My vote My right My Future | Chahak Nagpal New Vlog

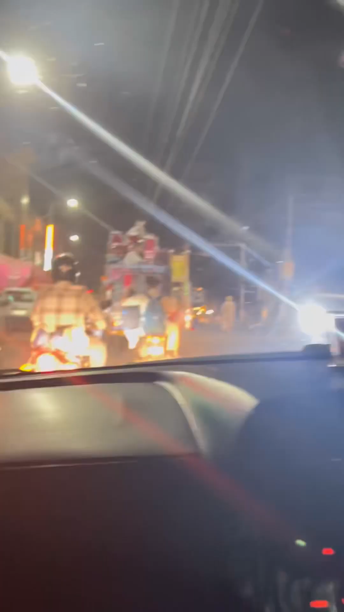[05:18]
बसें पहुंच रही हैं वोटिंग वाली, ये देखो इधर से बस,
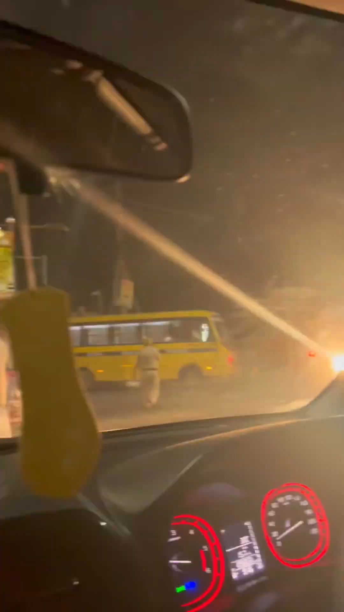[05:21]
और इधर ये बस सारे गवर्नमेंट स्कूल में सबमिट हो रहे हैं वोट्स,
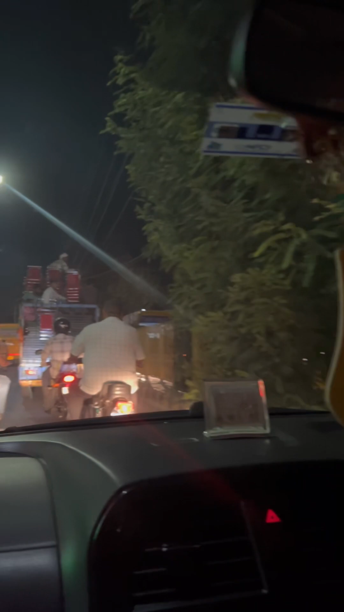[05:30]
और सारा रास्ता जाम था, मतलब आने नहीं दे रहे थे पुलिस वाले, और हमने रिक्वेस्ट करी है कि हमें जाने दो,